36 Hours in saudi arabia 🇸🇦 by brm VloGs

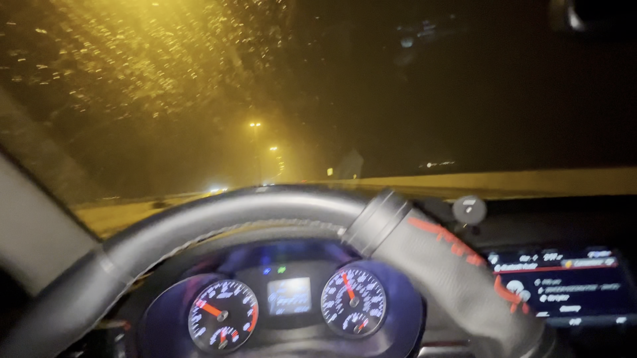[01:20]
अभी हम लोग तेज जा रहे हैं तो इसीलिए बारिश दिखाई नहीं दे रही, लेकिन माशाल्लाह माशाल्लाह बारिश हो रही है।
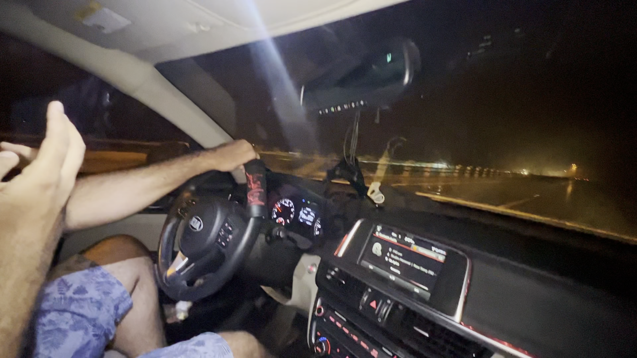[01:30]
इसमें दिल करता है रुक जाऊं लेकिन अभी बहुत अंधेरा है यहाँ पे।
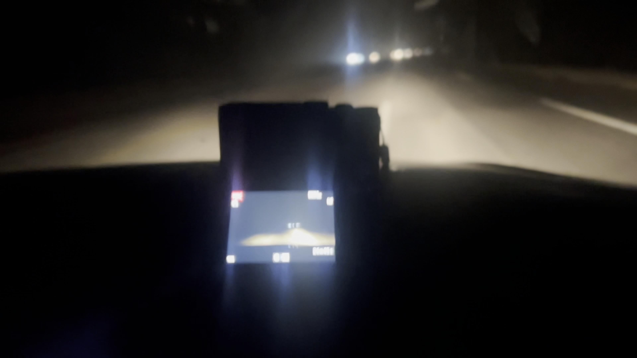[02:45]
यहाँ पे टाइम लैप्स चल रहा है रोड का और यहाँ पे मैं ड्राइव कर रहा हूँ। सो
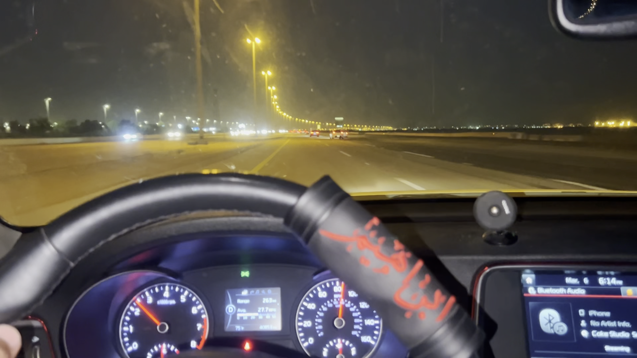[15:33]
ये देखो भाई सिग्नल सऊदी का रेड होगा, 2 मिनट के लिए रुकना पड़ेगा।